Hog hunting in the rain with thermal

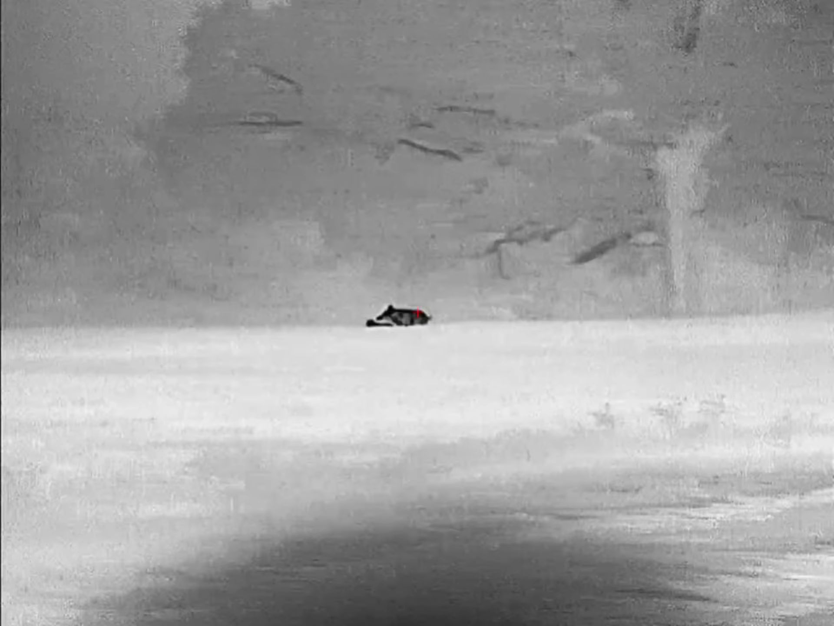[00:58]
We'll be right back. We've got some terrible hunting conditions tonight. Drizzling rain, black river bottom mud is super sticky.
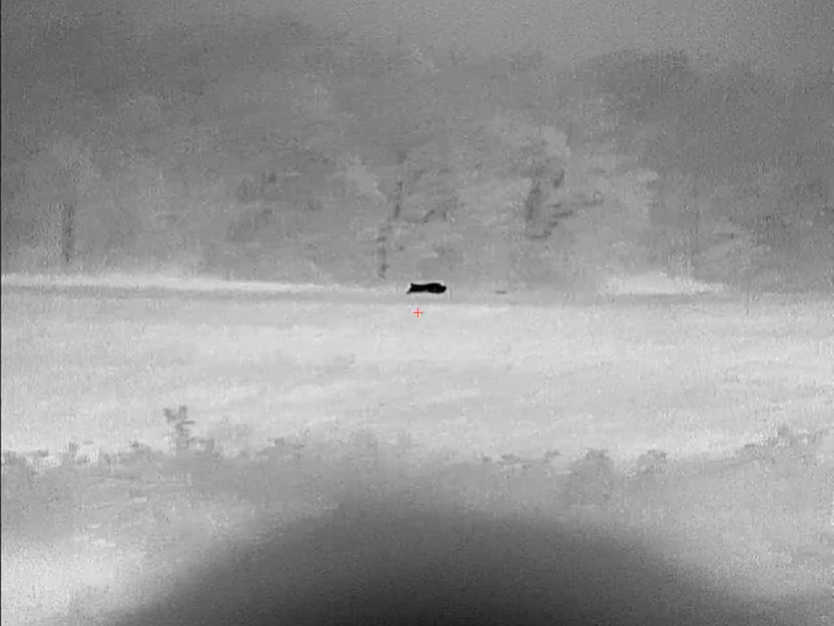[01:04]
Humidity is right at 100%. It's hot.
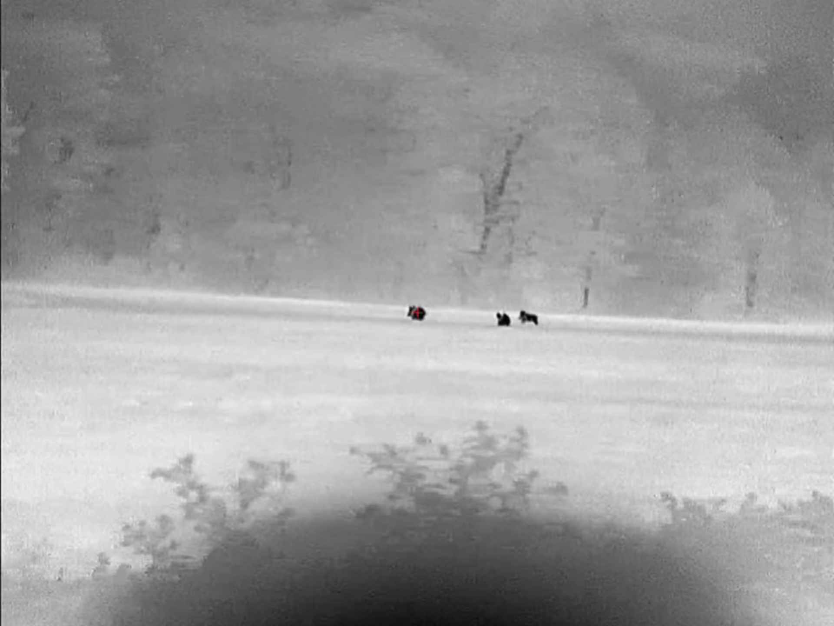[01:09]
We'll see what we can get into. Thermal conditions are terrible when it's humid and raining. Three, two, one.
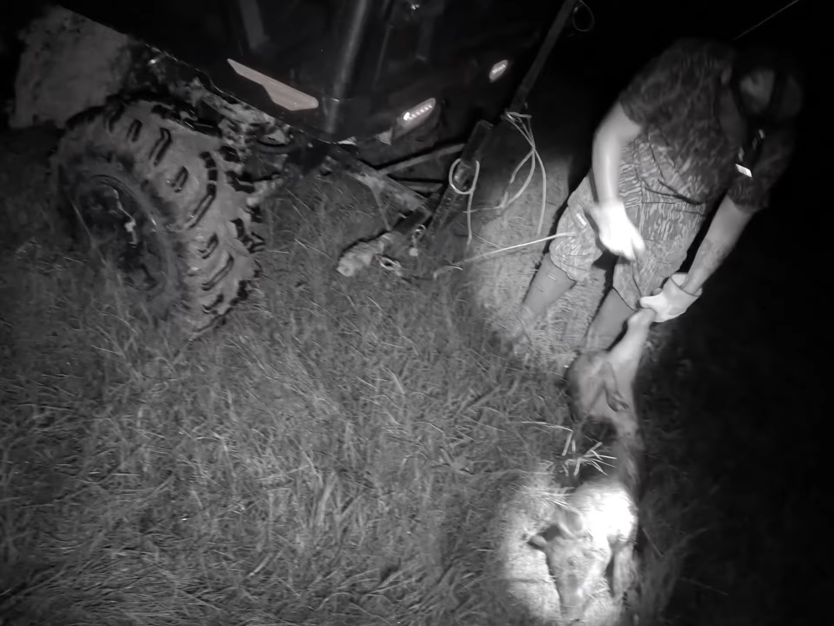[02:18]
Nothing better than watching the pig flip.
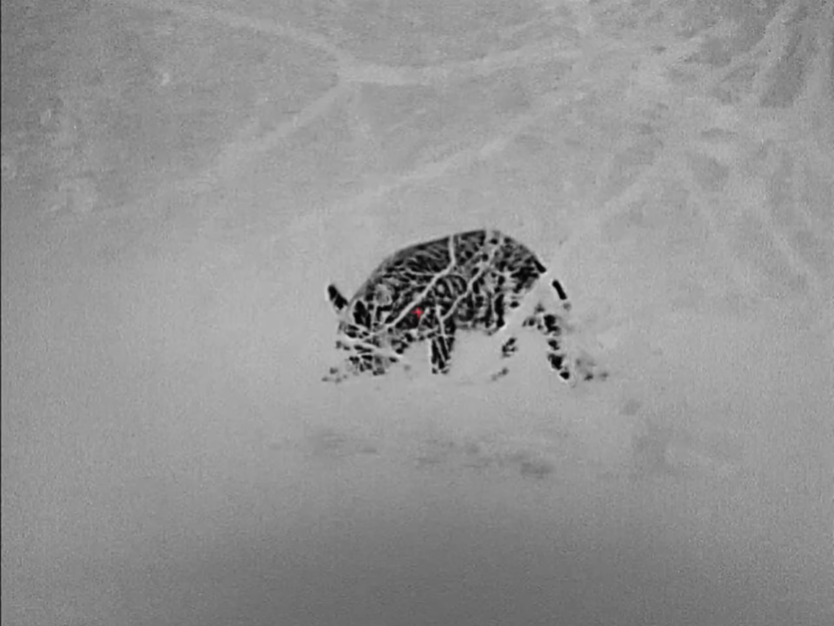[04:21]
Big ol' sal right in the face.
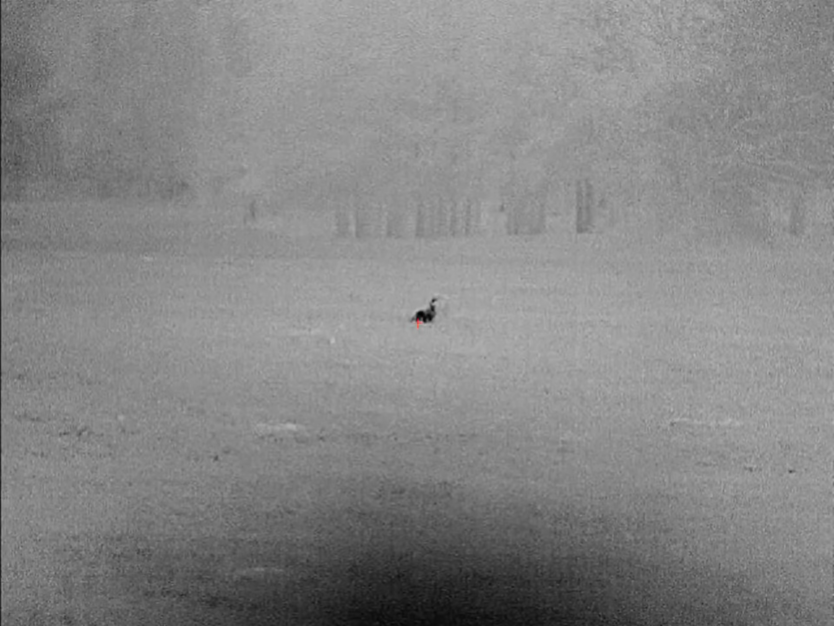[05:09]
A nice young boar here, get him drug out, take a better look at him.